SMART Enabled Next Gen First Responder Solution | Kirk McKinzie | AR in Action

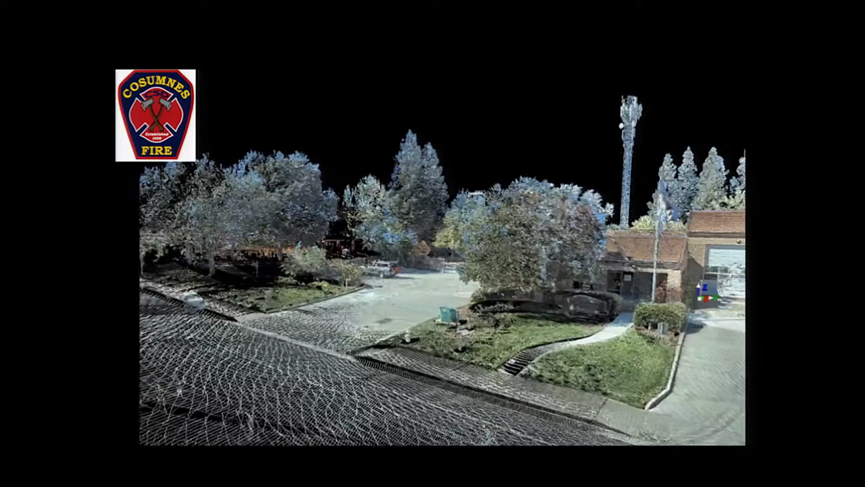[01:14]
One of the donations is Fire Station 74. We like to call them firehouses. It's a point cloud data from laser scanning, and it,
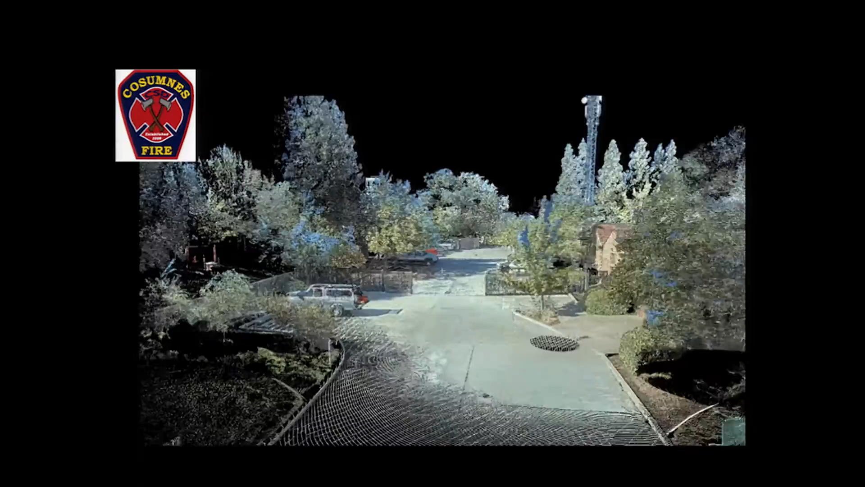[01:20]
with photogrammetry, is part of the base to provide multi-sensor fusion to attach to the XYZ coordinates.
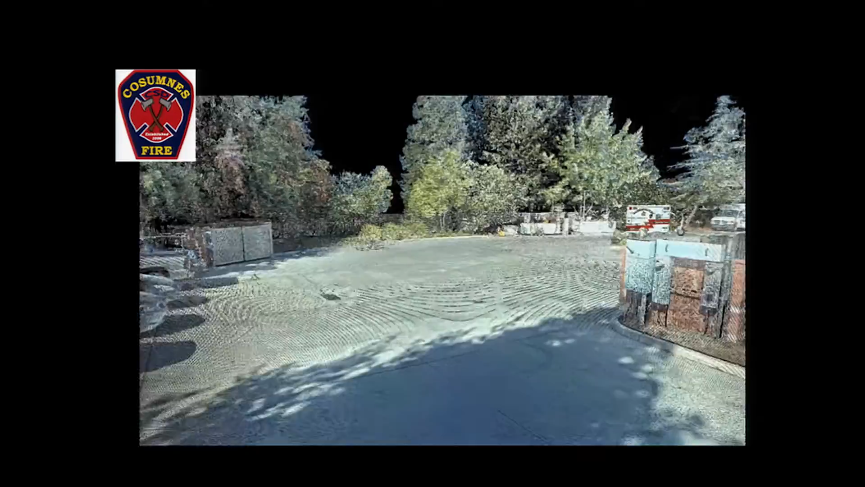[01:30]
Some of our 190,000 area citizens could one day use this application to escape harm.
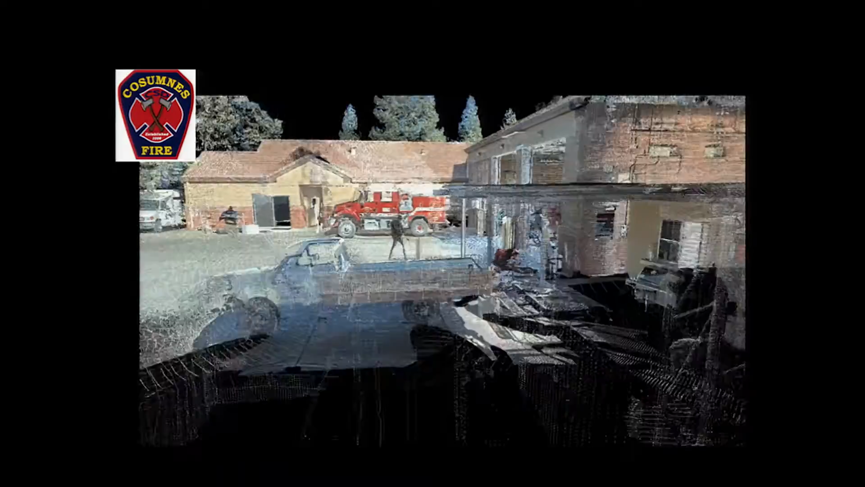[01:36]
For now,
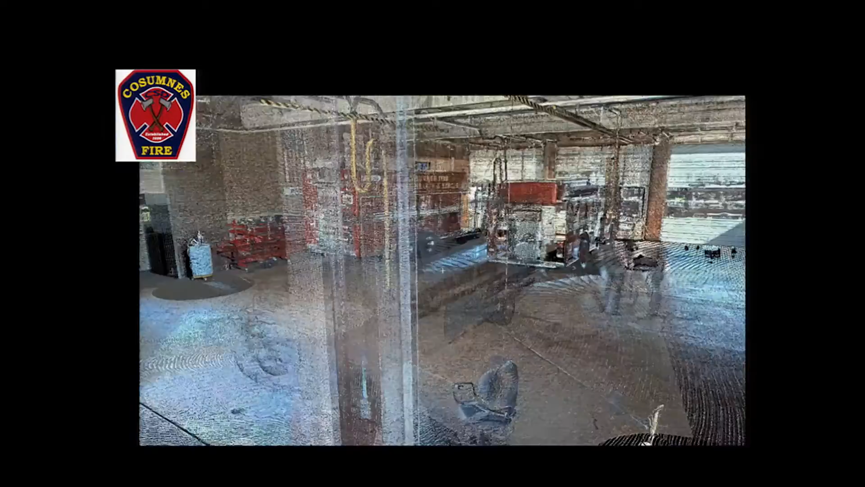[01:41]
they can visit the apparatus room where we house our heavy rescue virtually in 3D.
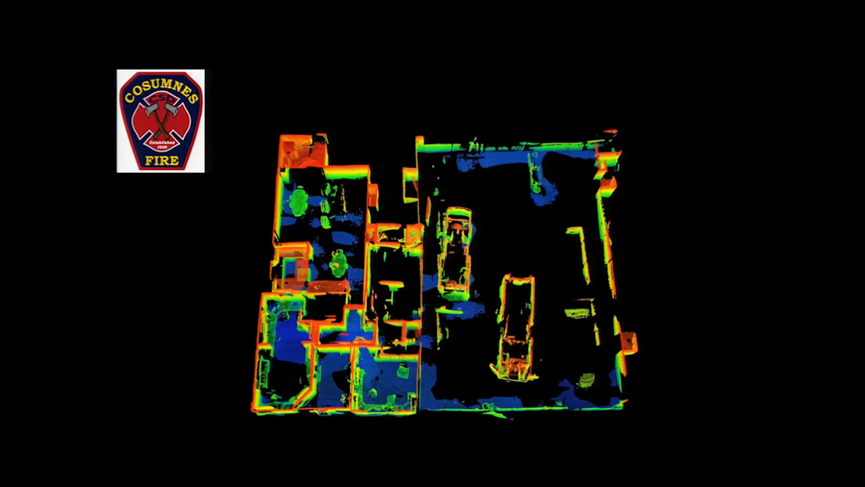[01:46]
Data sets like this of our Station 75 could be sent to us while
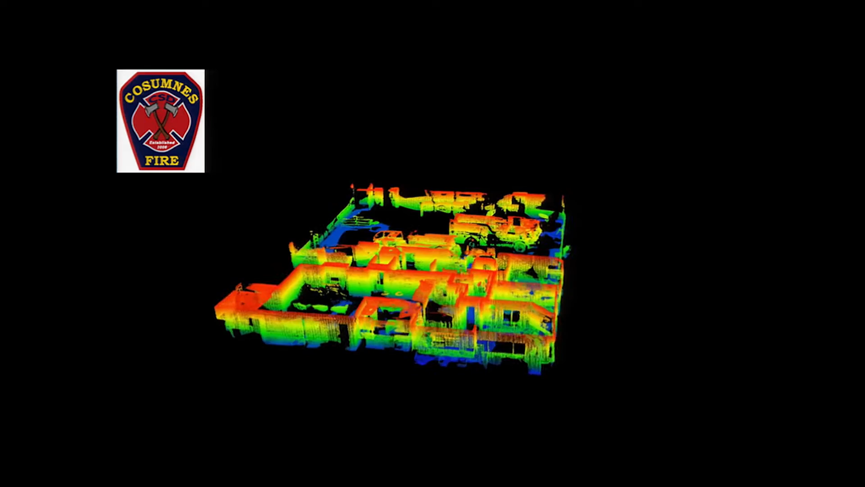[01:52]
we're responding to a call so we can know the interior during an emergency.
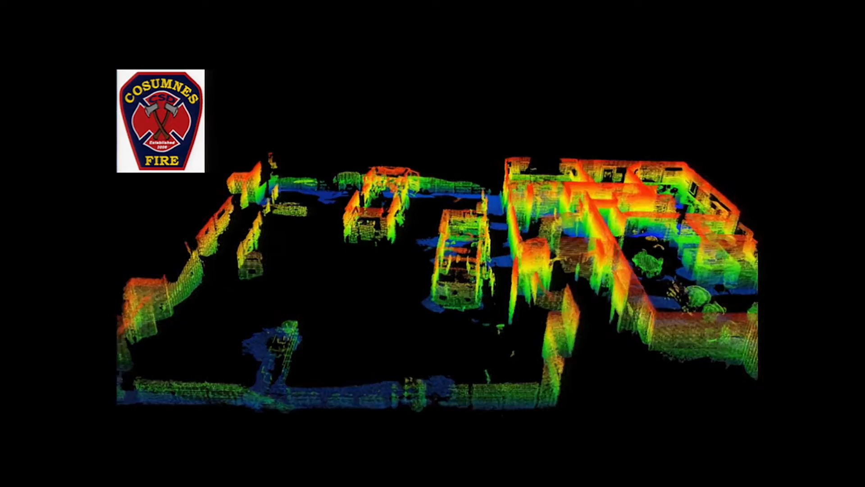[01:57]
Where they're not available, we could use helmet-mounted sensors to capture data and send it to responders and commanders.
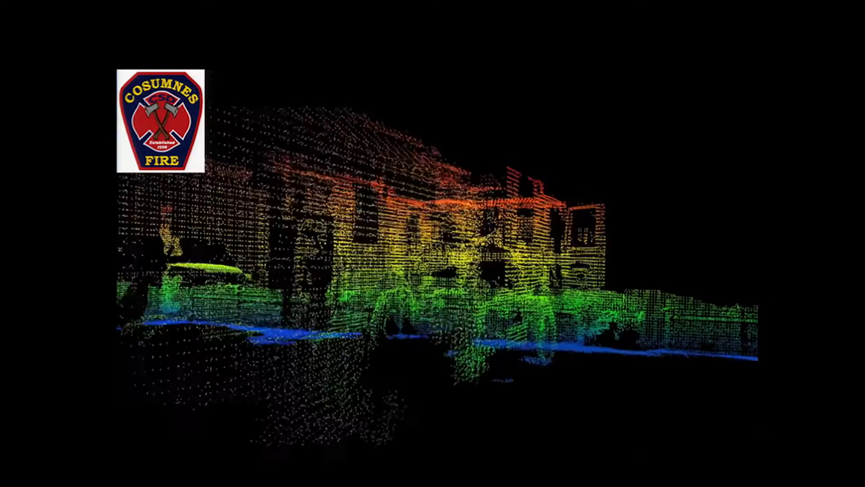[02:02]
We've begun an early prototype of a 3D sensing helmet.
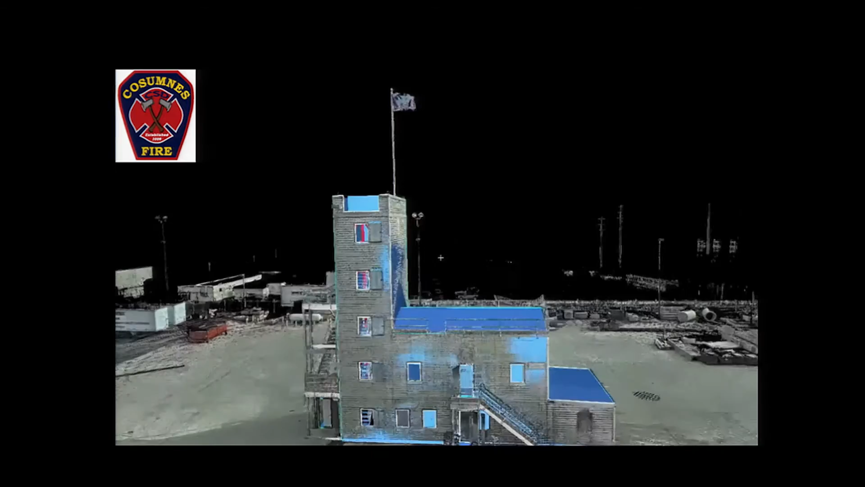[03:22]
An application enabled with building information, modeling, or BIM. This is our training tower.